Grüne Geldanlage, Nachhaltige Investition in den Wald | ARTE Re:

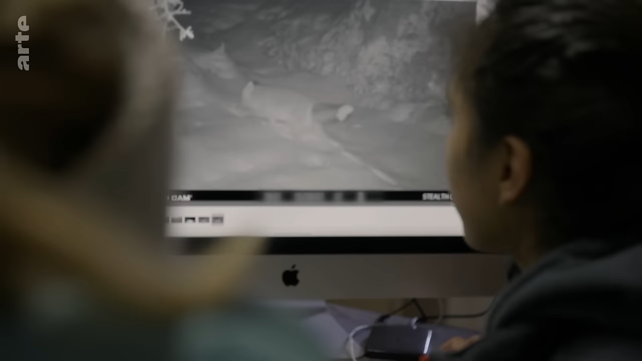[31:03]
Das Fell ändert sich. Total. Total. Blanche hofft, dass unter diesen Umständen die ursprüngliche Alpenfauna ins Reservat zurückkehren wird.